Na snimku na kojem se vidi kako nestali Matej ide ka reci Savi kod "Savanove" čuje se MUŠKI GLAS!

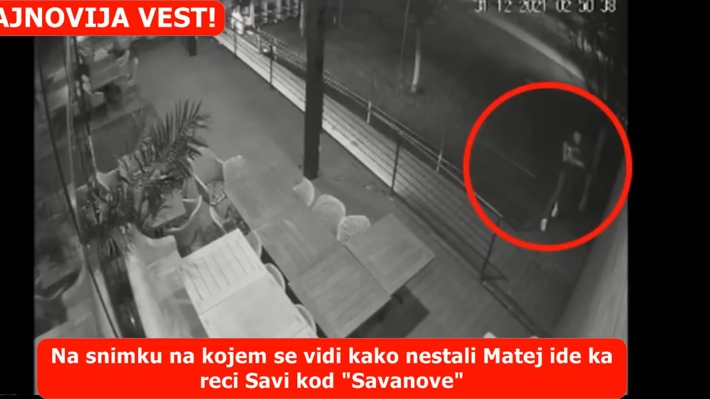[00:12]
Ipak, kako je srpska policija objavila rekonstrukciju događaja i objasnila zbog čega su potragu isključivo vezali za reku Savu i obalni pojas reke, u zadnje vreme pokušava se otkriti razlog zbog kojeg je Matej u lagovnom trku išao baš prema restoranu Sava Nova. Spuštanjeni stepenice kod tog restorana prikazuje se na snimci koja se i ranije pojavila na društvenim mrežama, ali u fokus je sada stavljen zvučni deo tog zapisa, prenosi Dalmacija News.